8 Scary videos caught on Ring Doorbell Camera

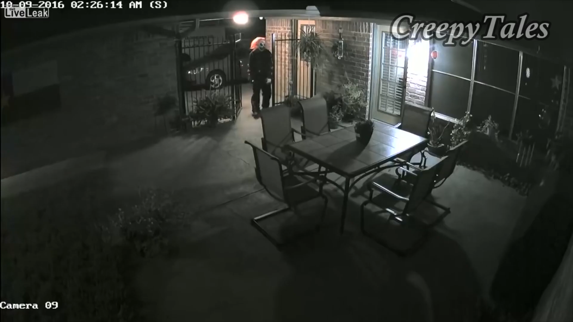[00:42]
In today's video, we're going to be taking a look at some terrifying encounters captured by Ring cameras.
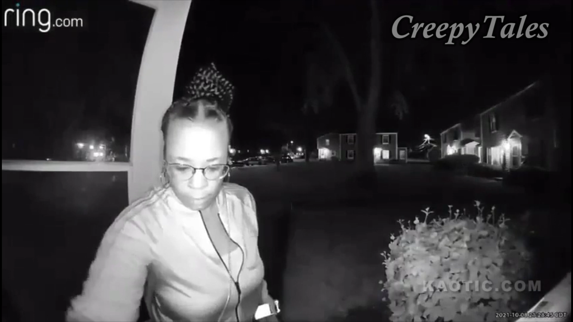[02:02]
we have a perfect example of why you should always be aware of your surroundings whenever you are coming into or going out of your home. In this footage, captured by a woman's Ring camera, you can see a woman returning home, and at first, she appeared to be alone. That all changes though, the second that she gets her keys in the door and opens it. As soon as the woman begins to make her way inside of the home, you can see another person, a male, running up to the door before it even had a chance to close all the way.
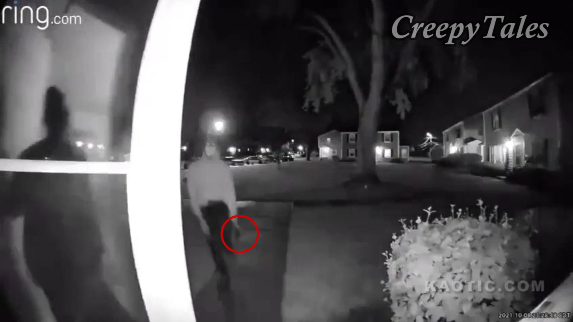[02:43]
The man clearly had a weapon in his hands, and the woman definitely didn't know she was being followed as she let out a blood-curdling scream the second she notices the intruder. To make matters worse,
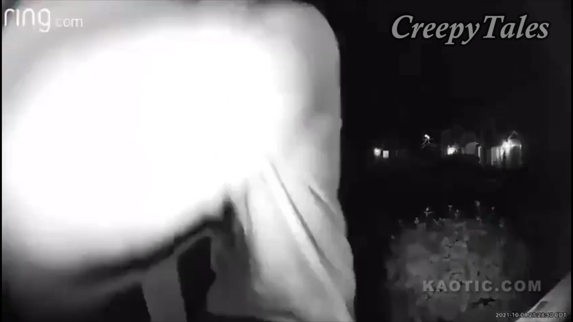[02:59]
shortly after the man entered her home, another one ran up behind him and made his way inside as well.
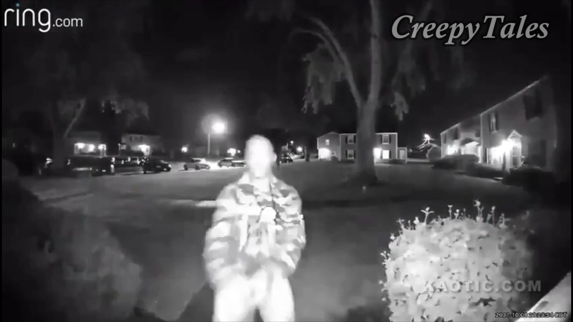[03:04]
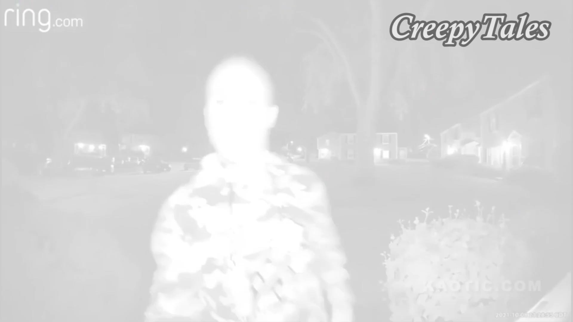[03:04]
It's unclear exactly what the man said, but after the two entered the home and alarmed the woman, they are inside for a few seconds before deciding to make their getaway. Hopefully, the victim managed to lock their door and called the authorities, because I would have been petrified.
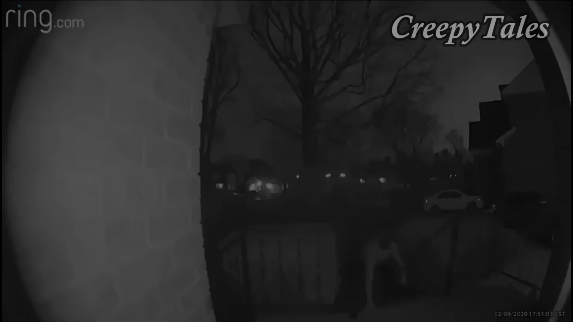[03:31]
Before we get into this next video, it's important to understand the context of the footage. According to the Reddit user who posted the footage,
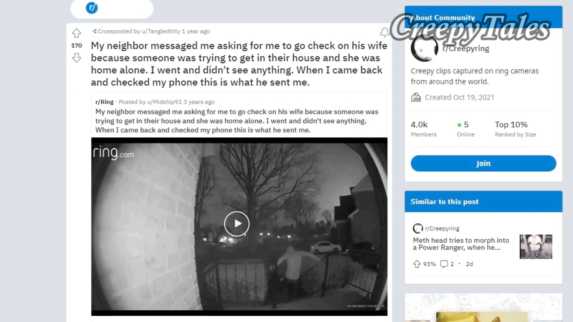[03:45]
They apparently went over and checked to make sure they were okay, and thankfully, everything was fine.
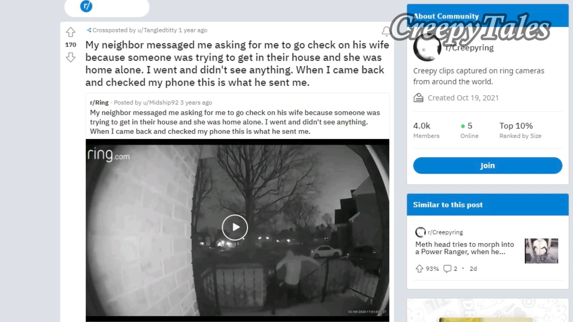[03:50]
Here is the footage captured by the ring camera that shows exactly what went down. In the footage, you can see a shirtless man slowly crawling up the stairs of this person's porch before standing up in front of the ring camera and attempting to open the door. After realizing the door was locked, he took a second and then made his way back down the stairs and away from the house. It's unclear exactly how long it was.
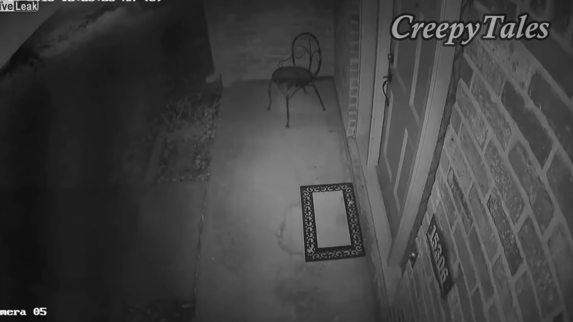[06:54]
we are going to be taking a look at a late night visitor right out of our nightmares. The front door footage begins with a man dressed up as a clown quickly approaching the door of this residence.
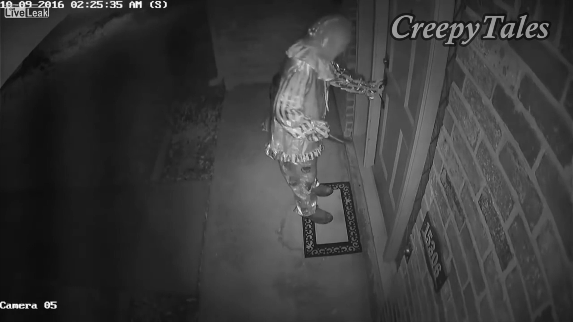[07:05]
In his hand, you can clearly spot a knife, which indicates they were there with very malicious intent. The clown attempted to open the front door, but thankfully it was locked and he couldn't get in. And if that was the end of it, that would be terrifying enough. But the clown didn't stop there.
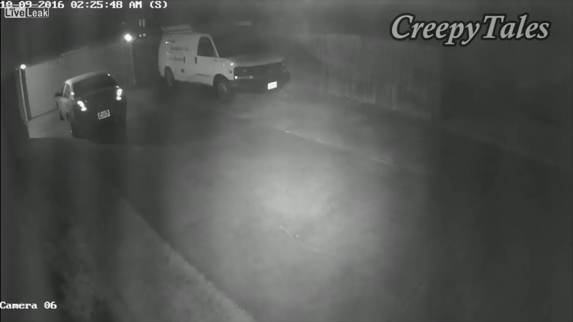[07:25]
Footage from security cameras around the house shows the man walking around the residence and looking for a way that he could get inside.
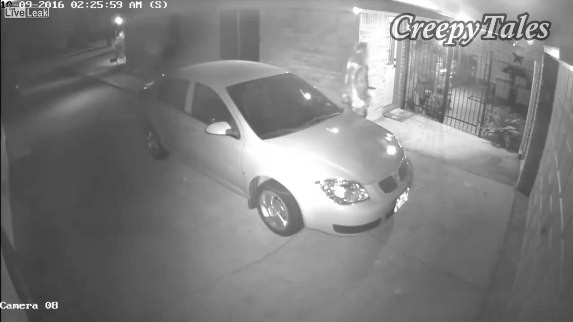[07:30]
The footage shows the clown walking to the back door of the house and once again trying to force his way in. Luckily for the homeowner, he was once again unsuccessful. The clown then made his way into the backyard of the residence and continued to look for a way inside.
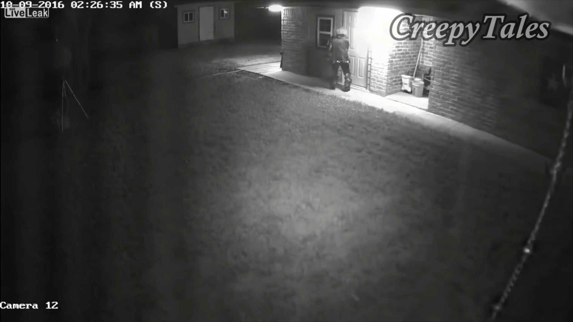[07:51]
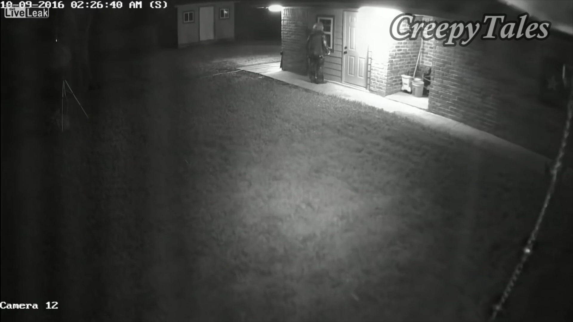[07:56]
And after a few minutes of walking around, he eventually decided to give up and walk away.
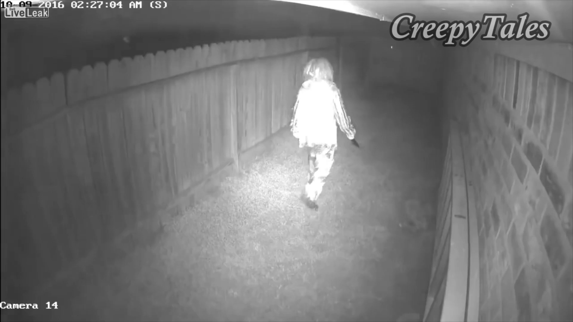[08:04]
All I know is if I was a resident in that neighborhood, I would lock and barricade every door and window around me at all times.